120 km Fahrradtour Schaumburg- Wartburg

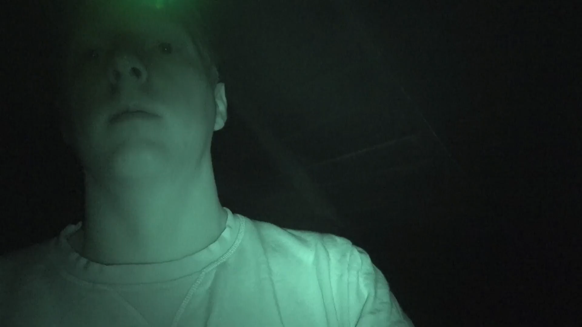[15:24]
So, Freunde, mein Bett für diese Nacht ist hergerichtet worden. Hier liegt's.
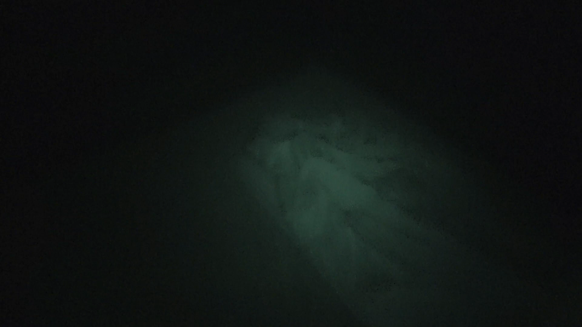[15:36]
Ich glaube, jetzt kann man es großartig nicht mehr erkennen.
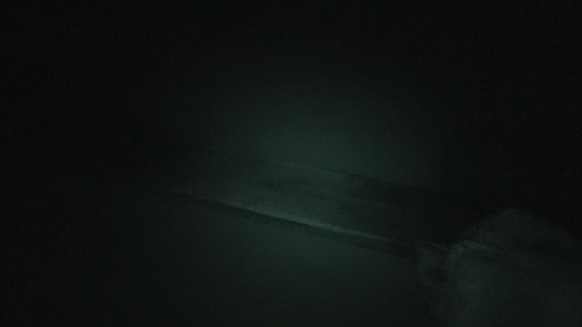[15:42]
Hier liegt ein anderes Zeug. Mein Fahrrad.
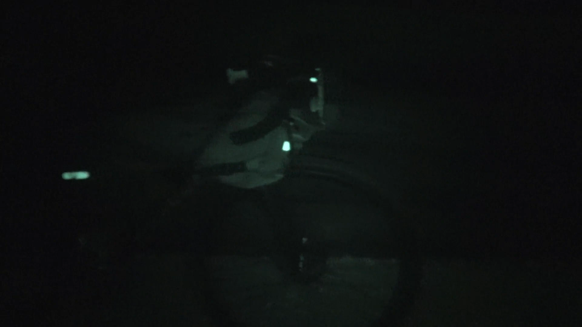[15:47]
Und hier ist auch noch ein bisschen Zeug. Powerbanks zum Akkus laden.